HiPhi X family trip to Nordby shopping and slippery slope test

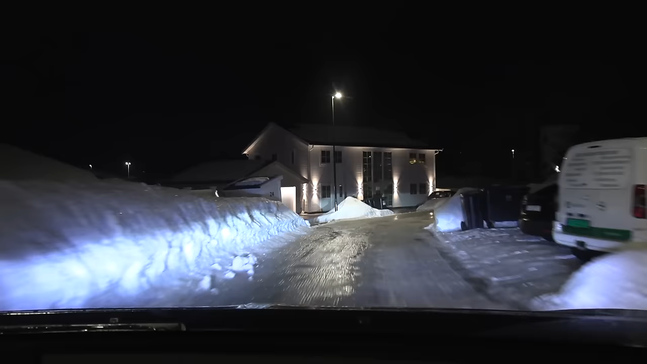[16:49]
We have freaking slippery road now. Oh shit, how do I do this?
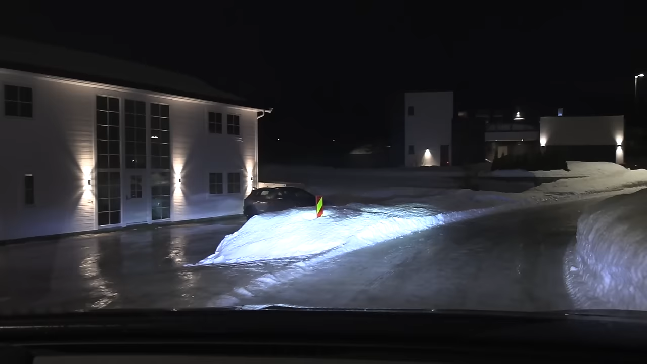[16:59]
I can't just slide down here. I might actually slide into the house or some shit like that. It is super slippery. Okay, I have an idea. Okay, I have an idea. I need to get heated floor here. Okay, I have an idea. If you just, don't break.